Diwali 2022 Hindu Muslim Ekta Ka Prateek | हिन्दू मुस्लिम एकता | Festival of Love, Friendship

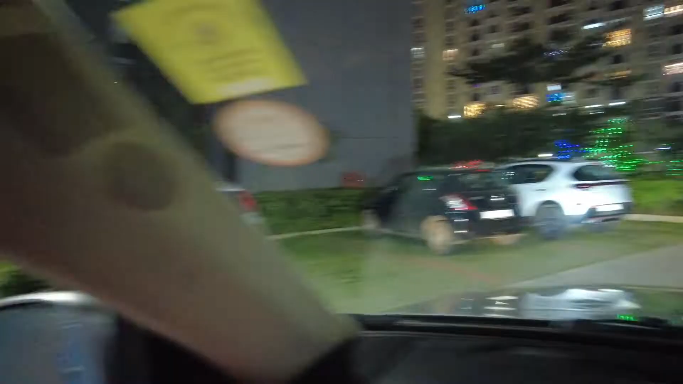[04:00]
ये है श्रीराम समिट सोसाइटी, जो प्रेस्टीज सनराइज पार्क के बिल्कुल सामने वाली रोड पर है। हमारे दोस्त इसी में रहते हैं।